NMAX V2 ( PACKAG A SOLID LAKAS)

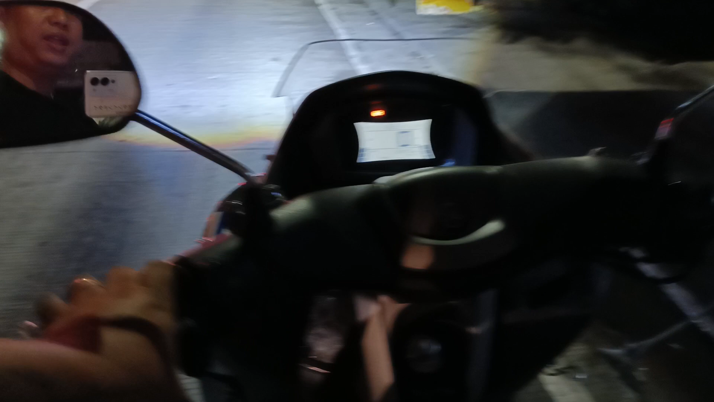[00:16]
gano'n kaganda yan yung low beam ng Icon pa lang yan grabe, lakas
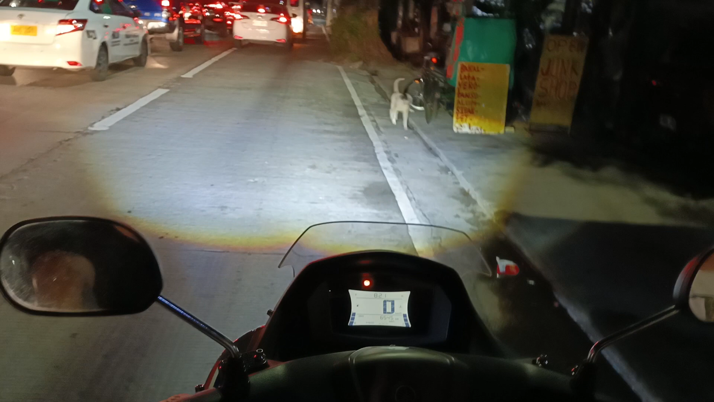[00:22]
Icon Mini Driving Light ha, pag may mga gusto, wish nyo lang dito at ang Indutay Concept, number 9, sipe car si abin yung upin liman, so yung high beam nya, ayan, boom blast low beam,
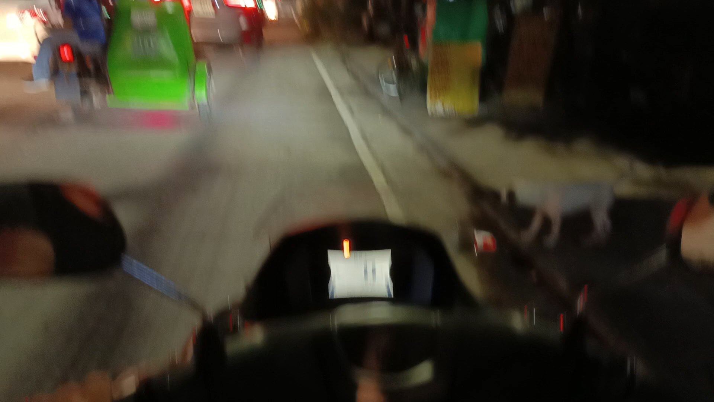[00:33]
solid so guys, naka dual horn to syempre, dito natin nilagay yung halo switch nya,